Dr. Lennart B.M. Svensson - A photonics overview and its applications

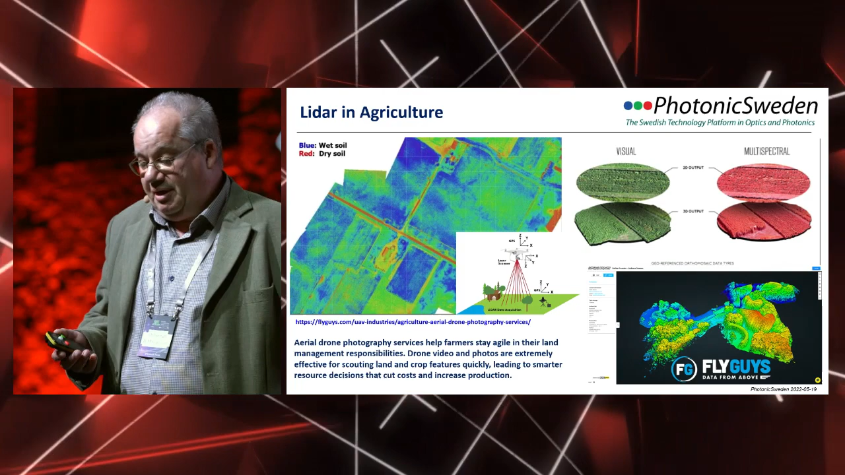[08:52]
They have UVA-VS with different kinds of sensors. It can be LiDAR. It can also be multispectral cameras. Here in Latva, there is a company, a startup, Weedbot.
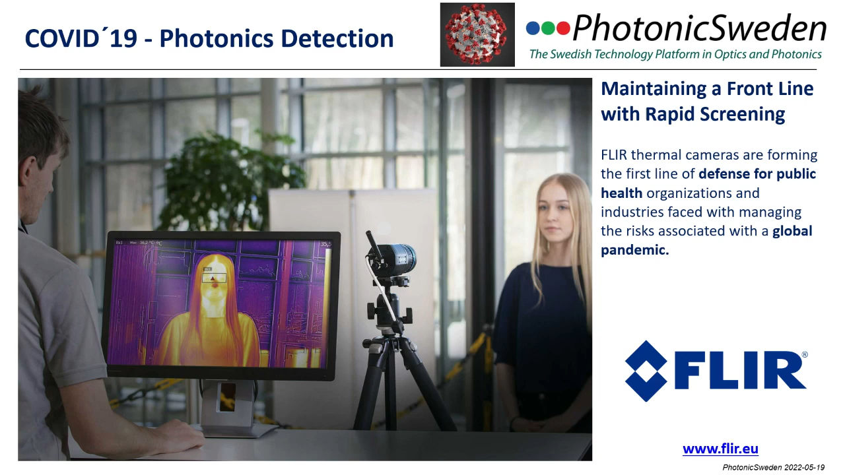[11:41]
Too high a person has too high temperature. They have to go to the doctor, not allowed to go into the plane.
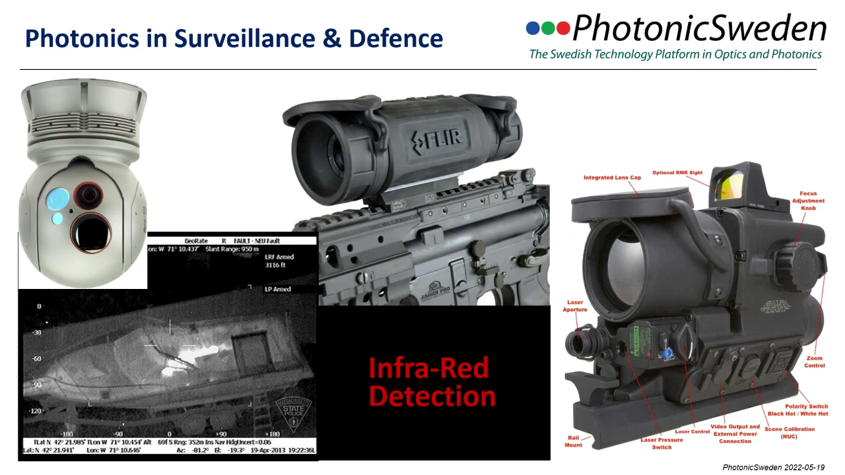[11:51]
But also in surveillance and defense, you have different infrared detection. 3D laser scanning, this is from Trimble. They can scan a whole building but also inside different kind of equipment installed because once installed,
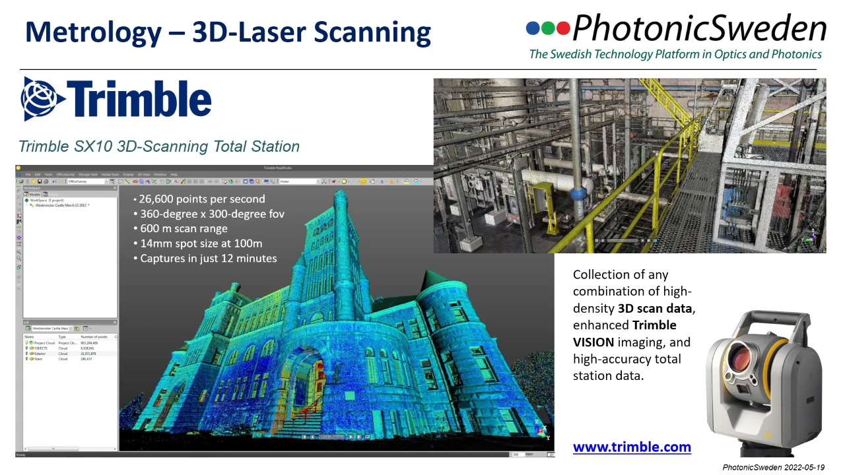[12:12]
you don't have the complete schematics. you do a 3D scan of it. And this is how good aerial 3D mapping could look like.